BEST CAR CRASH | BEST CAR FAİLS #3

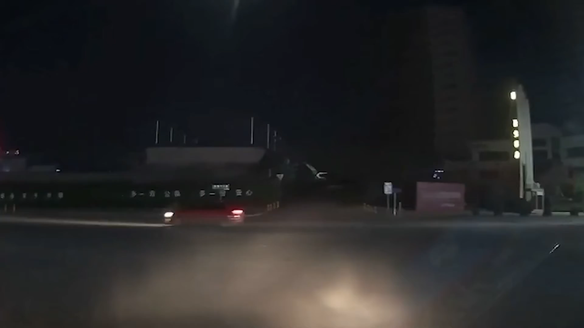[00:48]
哎呀前方闯红灯
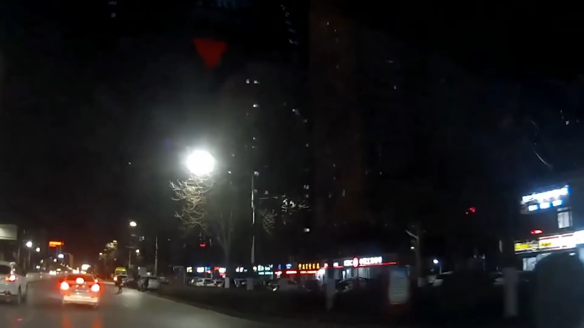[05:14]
将都府协调相关地区及时合法哎呀哎呦前方闯红灯射下